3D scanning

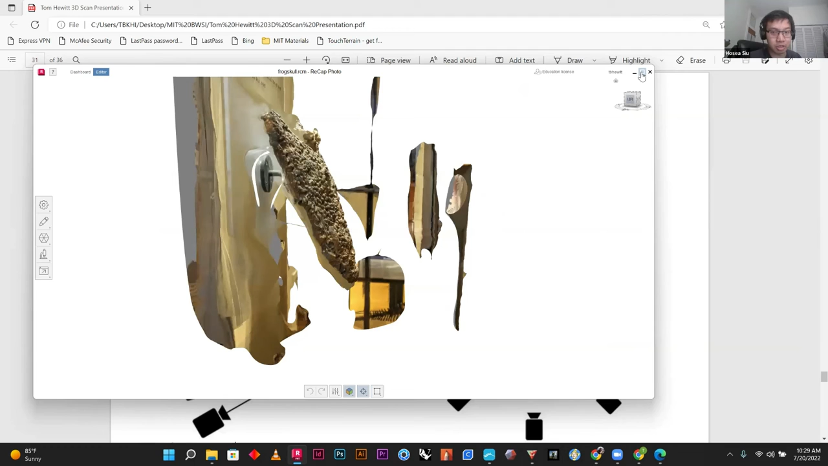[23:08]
And are you filling that in using Recap, or are you filling that in with something else? I generally use Recap to do the majority of it.
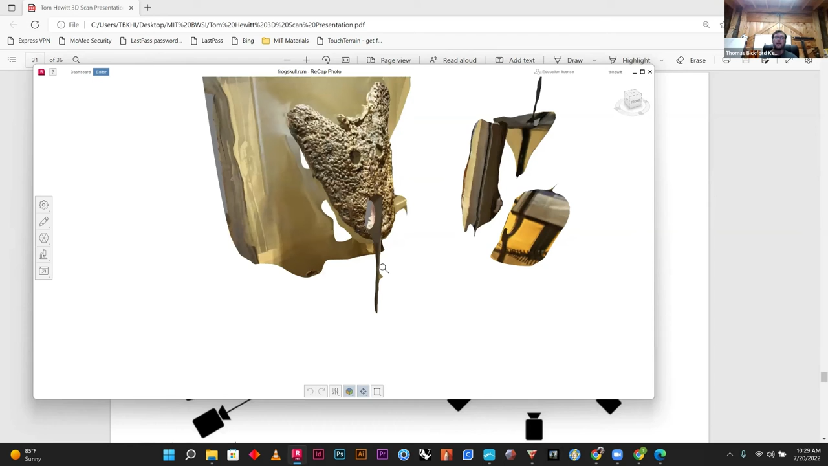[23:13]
But, like, something like this, where there's a really going to be a really fine mesh, I'll actually delete meshes in Rhino.